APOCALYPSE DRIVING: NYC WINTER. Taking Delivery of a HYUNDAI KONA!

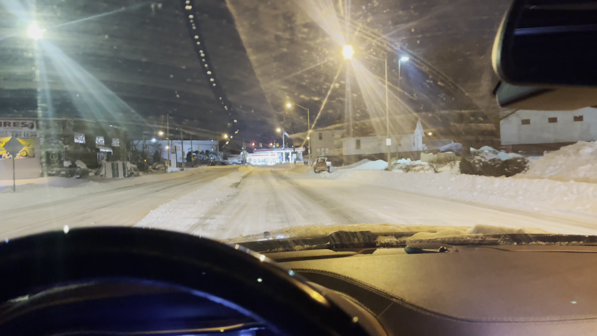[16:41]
Yep. But I tell you, when I see these ladies out there shoveling snow, usually I go out and ask them, where's your husband? Why can't he do it? I'd have his ass out here. Oh, but I'm not married.
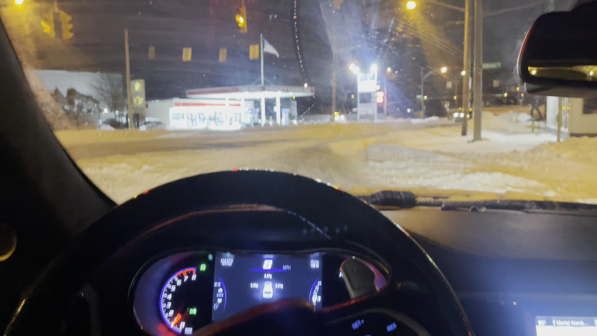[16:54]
Oh, that's too bad. That's too bad. Tisk, tisk, tisk. Hey, what's that? Caribbean products. Rockaway Boulevard, New York City. Look at these trucks. Look at these trucks. They're all stuck in there, stuck in the snow. I think they could get out of that, though. Look at that guy. He's stuck. Yeah, they're trying to dig out.